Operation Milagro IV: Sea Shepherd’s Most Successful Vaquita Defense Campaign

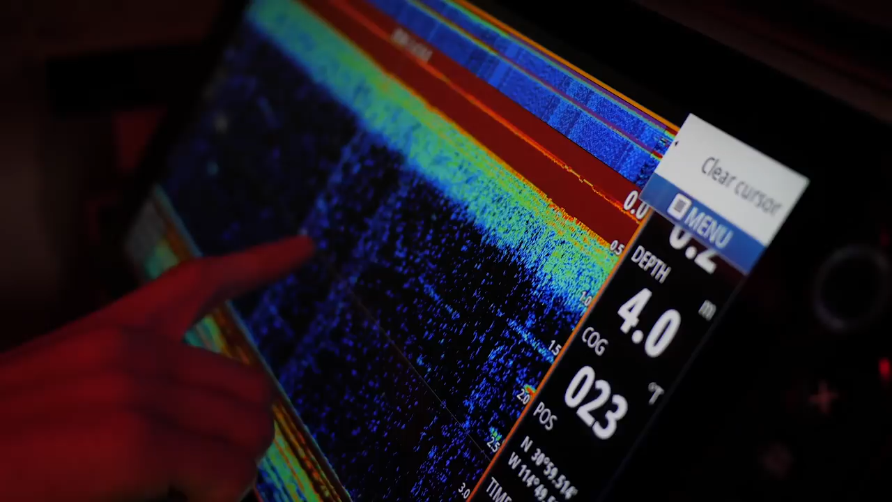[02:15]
That moment that we've seen the net and the sonar clear as anything on our screen, that was completely game-changing for us.
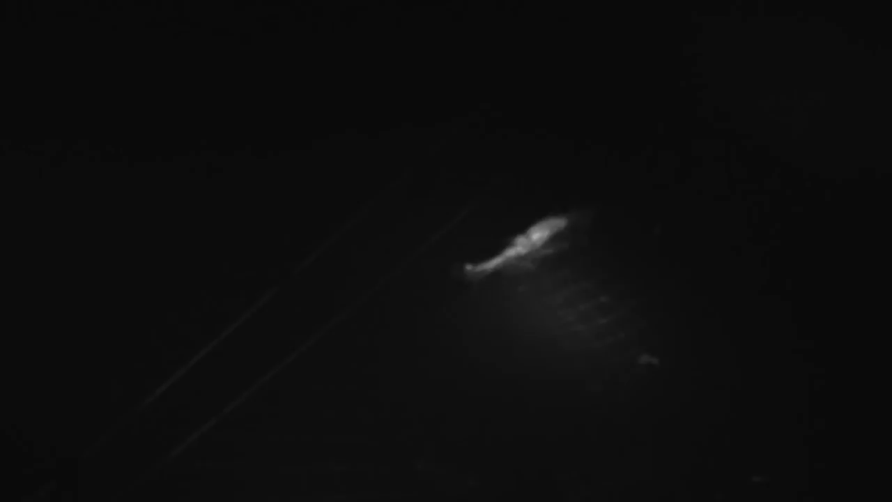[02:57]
And this net also appears to be full of live totoaba.